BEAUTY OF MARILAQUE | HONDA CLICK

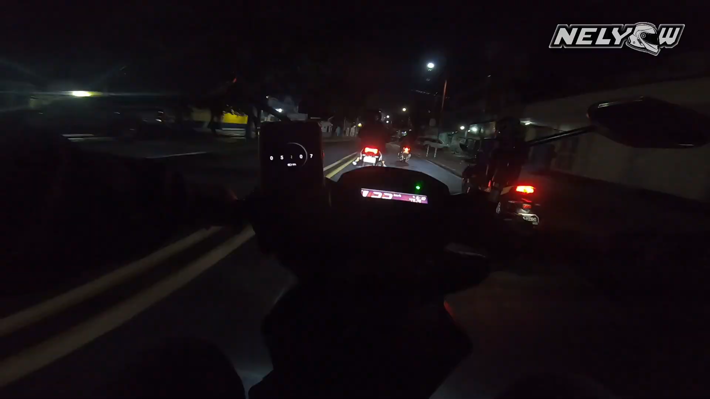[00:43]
Nga, magsasightseeing lang tayo sa Marilacay. Tapos breakfast lang, baba rin agad. Ayan kami, si Bear naka-click. Si BM naka-NMAX. Si Lendel naka-ADB.
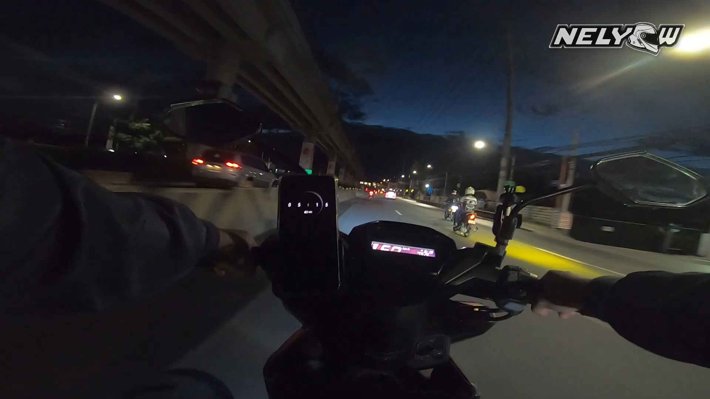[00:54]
Dilim dun. Kakatakot. Ang dilim dun sa part na yun,